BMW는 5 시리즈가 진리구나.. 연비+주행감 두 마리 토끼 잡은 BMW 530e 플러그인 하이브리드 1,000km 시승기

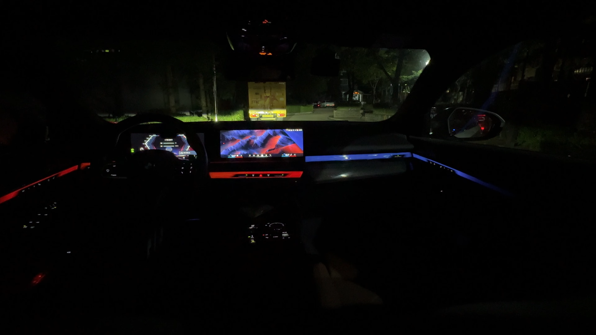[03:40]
특히 야간 속에서 길게 쭉 뻗어 온몸을 감싸는 듯한 무드램프는 모드에 따라 자연스럽게 컬러가 변경되며 실내의 백라이트가 적용된 크리스탈 디자인으로 마치 고급 바에 있는 듯한 느낌을 받을 수 있죠.